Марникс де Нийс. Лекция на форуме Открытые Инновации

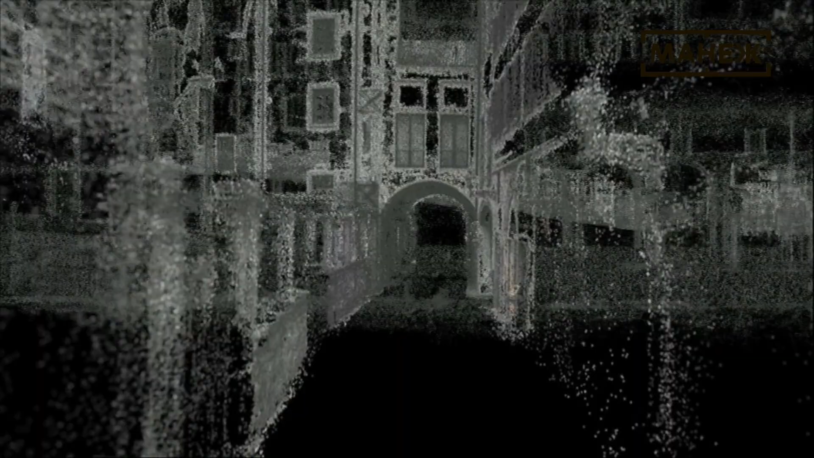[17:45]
This kind of 3D model is developed by the University of Darmstadt,
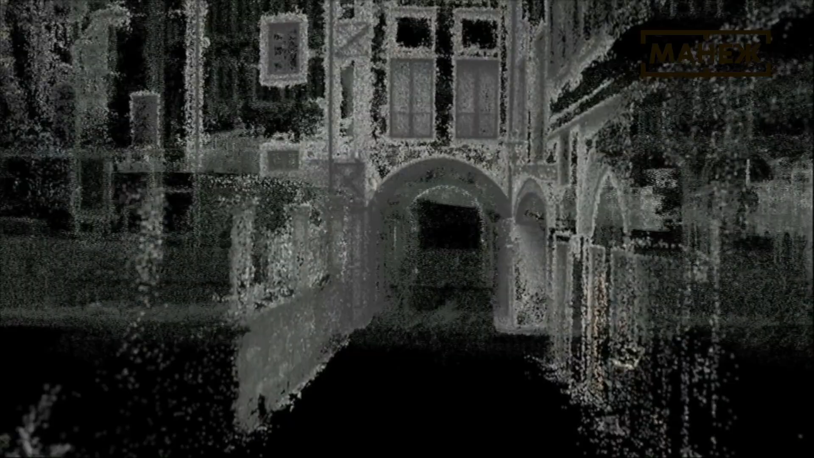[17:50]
and it's the starting point of this is a big set of photographs.
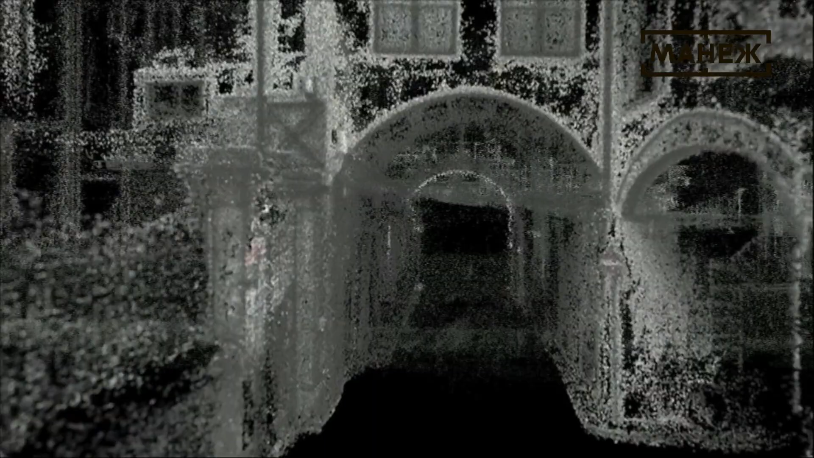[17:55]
So from this square, we have 300 photographs
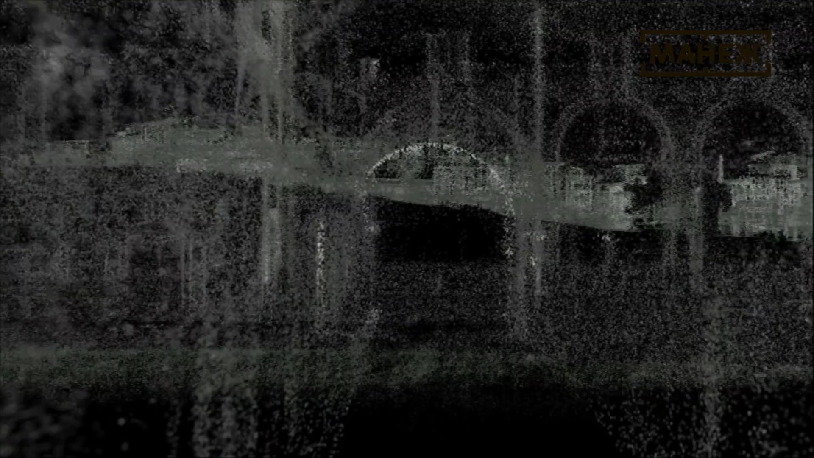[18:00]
using complicated algorithms that use image analysis.
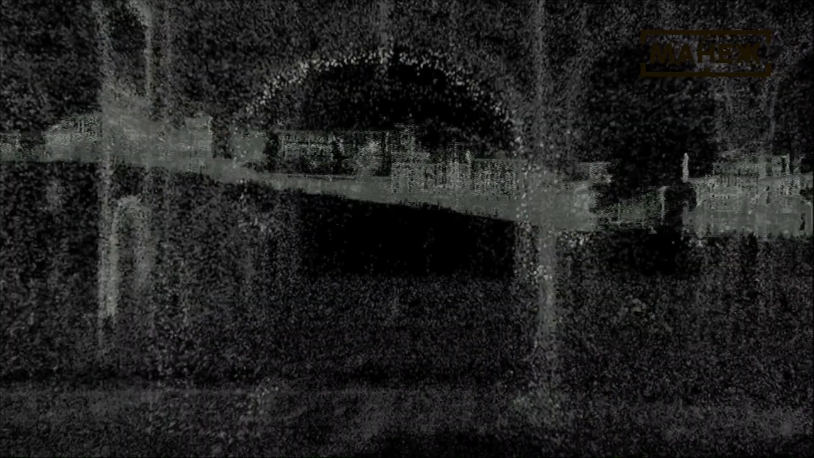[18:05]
We can put all the individual pixels of the
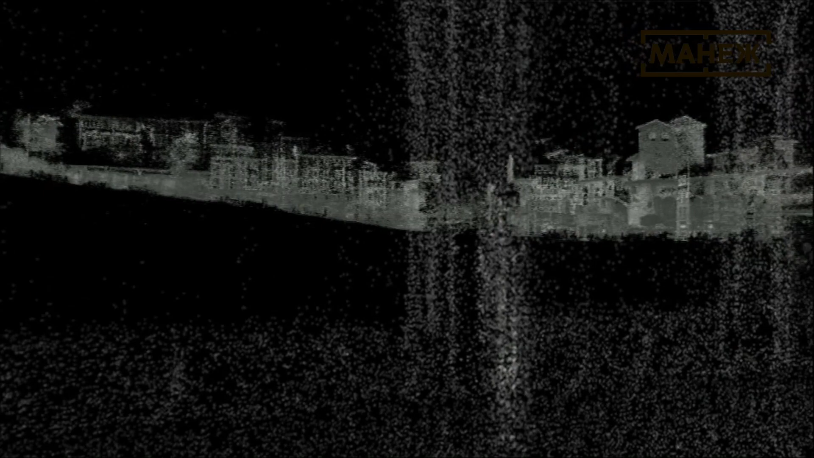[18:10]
two-dimensional photographs, we can combine them and put them in a three-dimensional space.
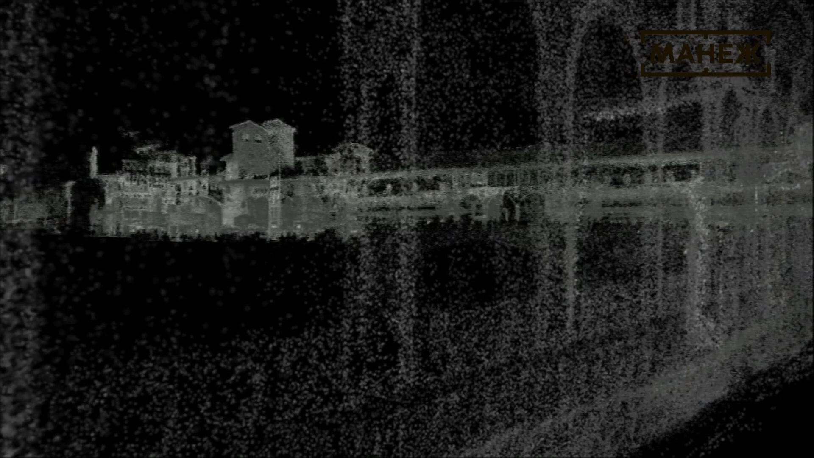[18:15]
Этот процесс разработан в Дармштадтском университете.
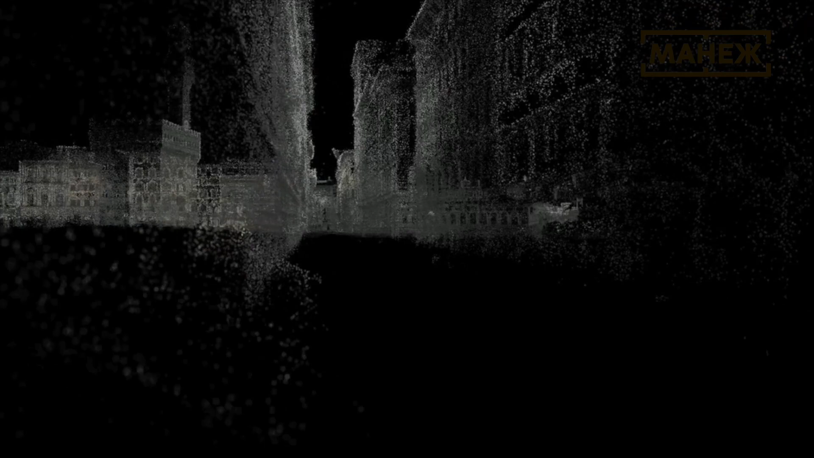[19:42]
Как вы видите, мы попытались представить город как можно подробнее, как можно шире.
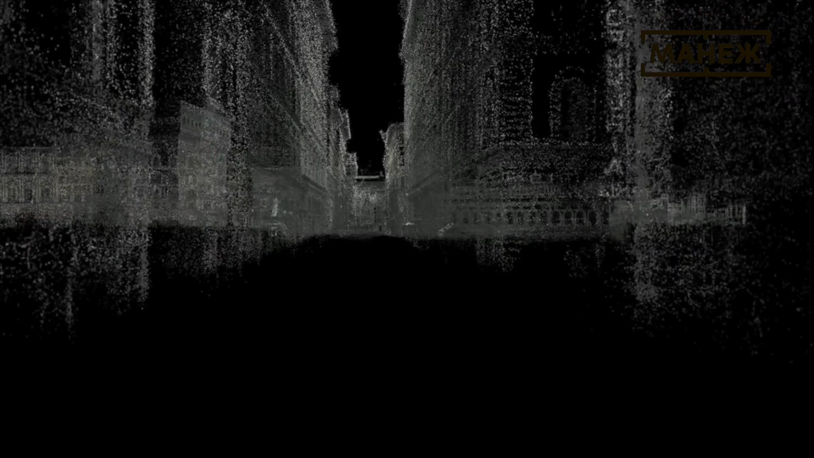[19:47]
Для этого мы сделали больше 15 тысяч фотографий, все которые были потом использованы
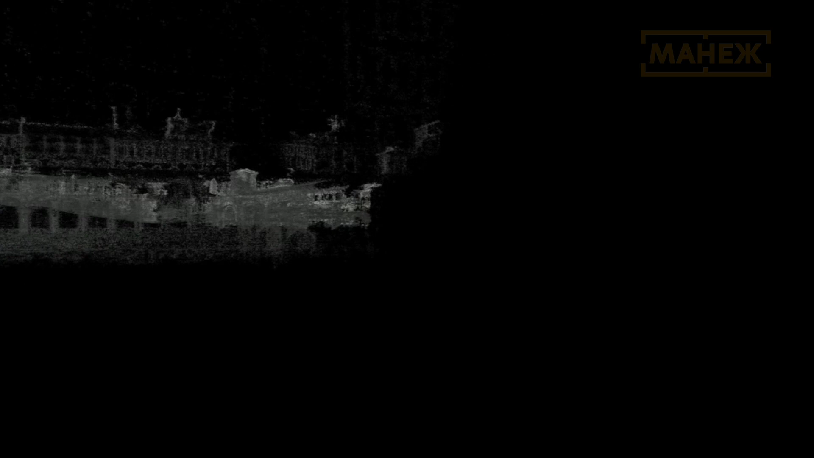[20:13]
Я жду, когда появится картинка. Вот она. The interaction is more or less similar as the interaction of the Run Motherfucker Run interface, the very big rolling carpet.
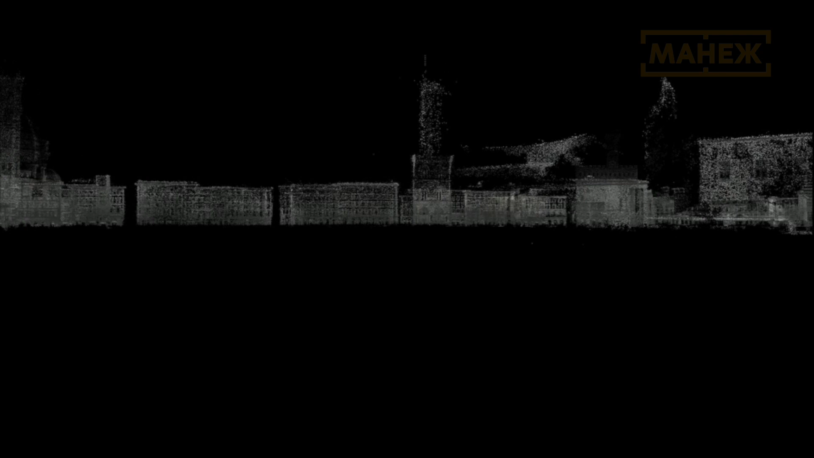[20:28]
But because this is 3D imagery and it has more detail, it's more the interaction is more gentle.
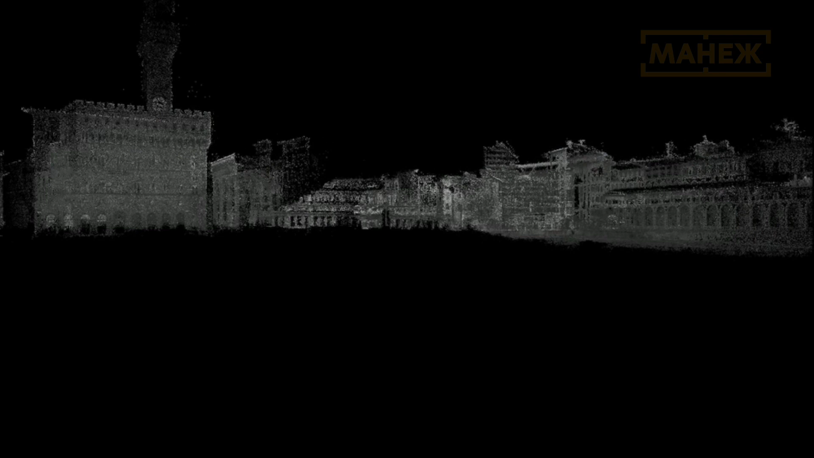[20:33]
It's not about running as crazy as you can.
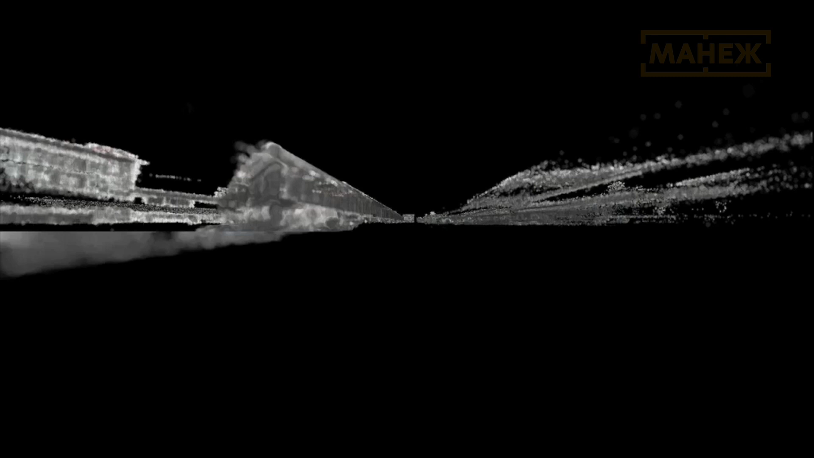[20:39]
It's much more about navigating gently through the aesthetics.
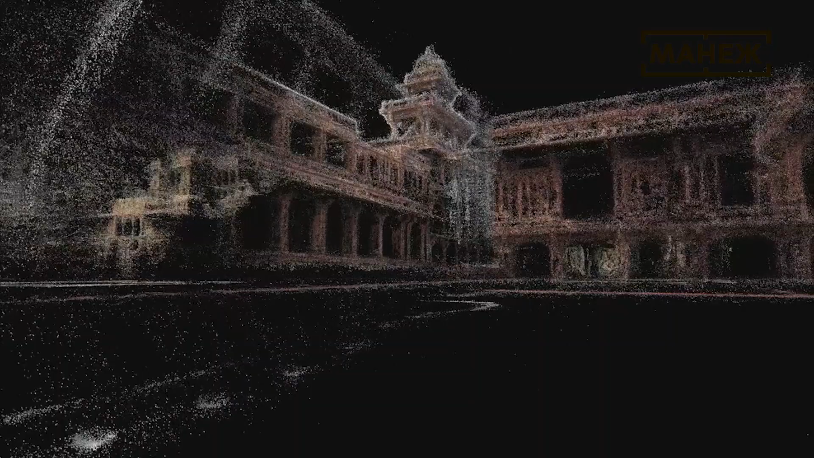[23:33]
Вы, должно быть, узнаете эти картинки. Это Тадж-Махал в Индии.
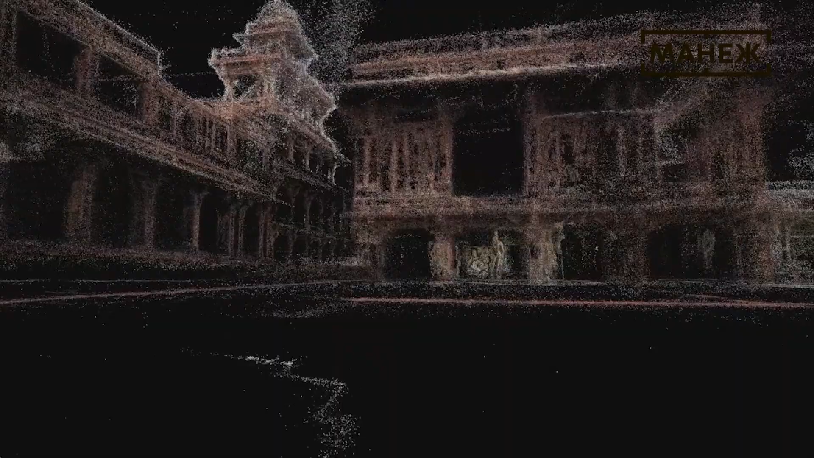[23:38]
I thought, okay, you want to make a
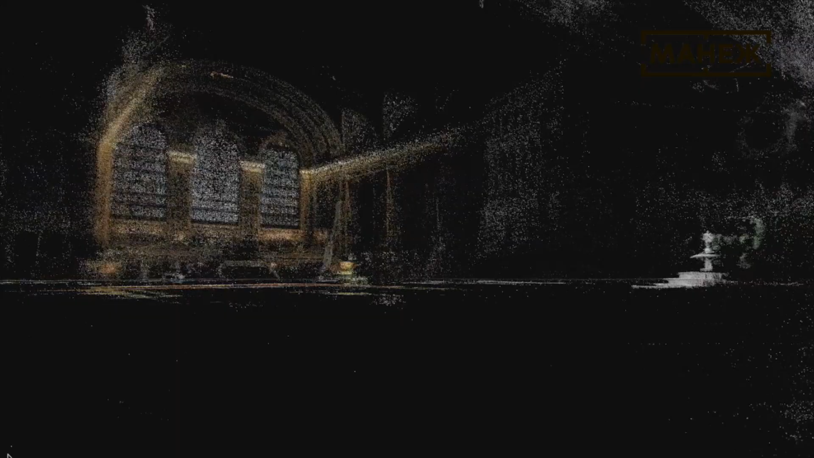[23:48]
I could travel to maybe the 5 or 10 most important cities in the world, make photographs,
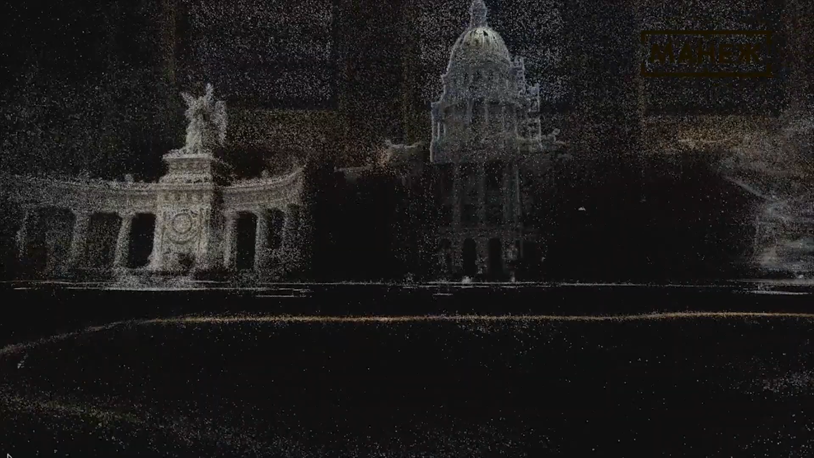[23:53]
reconstruct the 3D, and then make a city out of it. But then again, I would be a tourist again, because what am I going to shoot in Moscow?
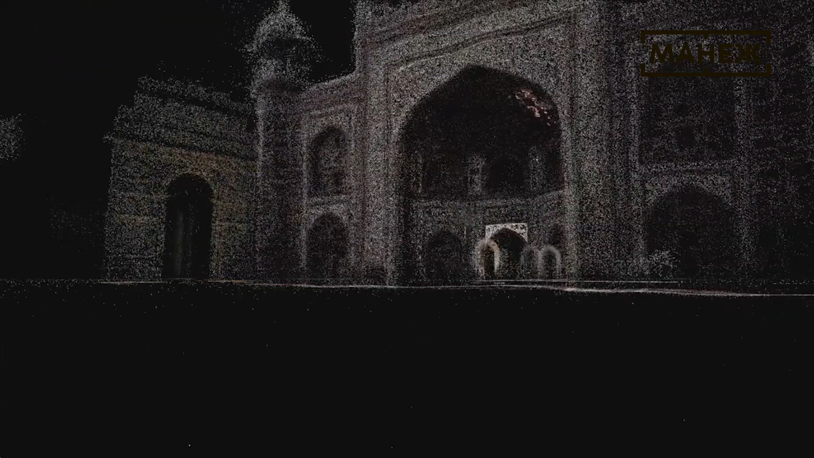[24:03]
I totally have to rely on people informing me what would be the nice locations.
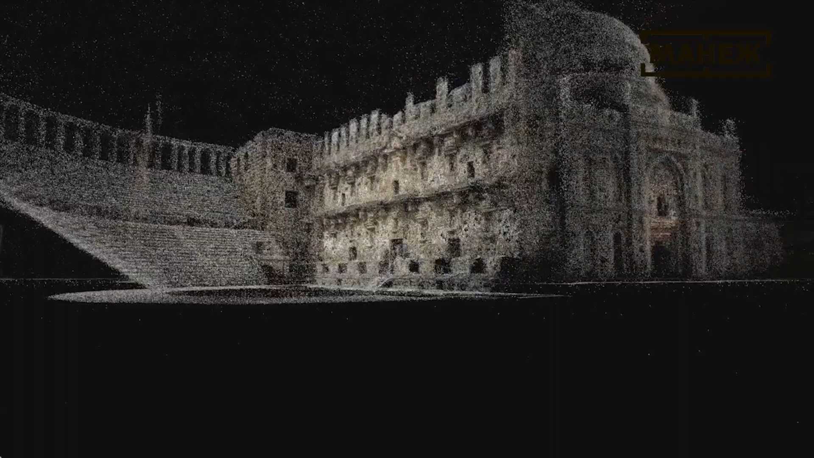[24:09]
Я пытался создать, как вы видите, некий универсальный город.
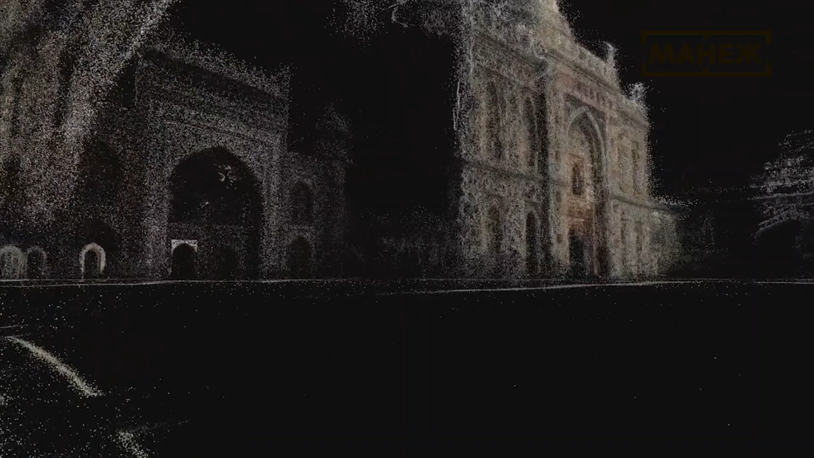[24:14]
Я посетил 5 или 10 крупных интересных городов.
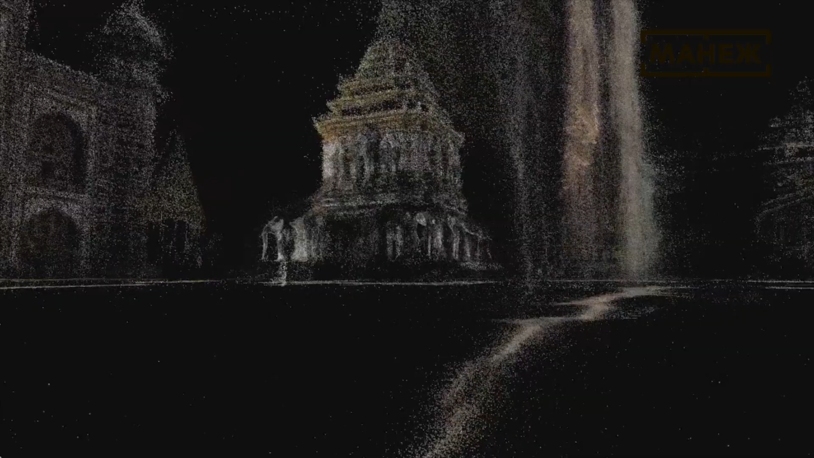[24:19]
Но когда я все это совместил и перевел в 3D, у меня опять возникли сомнения.
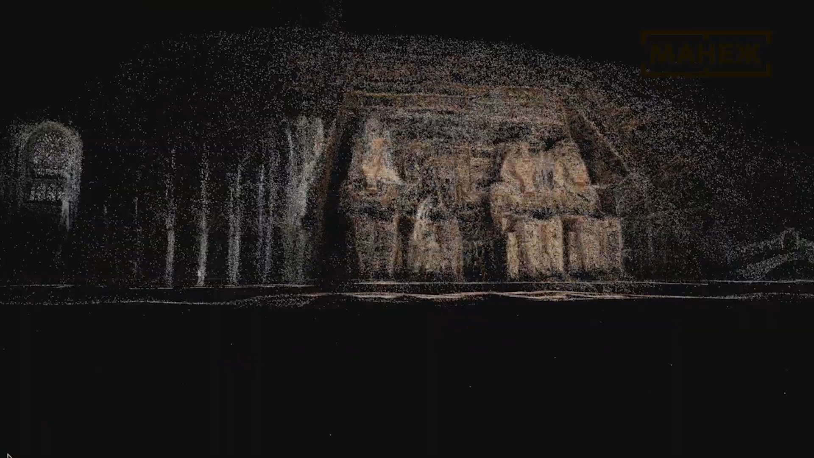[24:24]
Вот, например, я хотел бы вместить что-то из Москвы, но я ничего не знаю о Москве, кто мне что подскажет.